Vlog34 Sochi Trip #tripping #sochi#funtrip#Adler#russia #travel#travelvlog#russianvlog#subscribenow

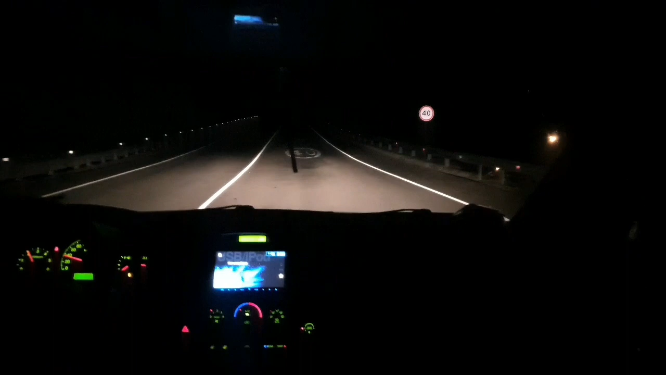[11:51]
നല്ല ഉയരത്തിലായ കാരണം ഇരുട്ടാണ് ഇവിടെ. രാവിലെ കാണിക്കാം, നല്ല ഭംഗി ഉണ്ടായിരിക്കും.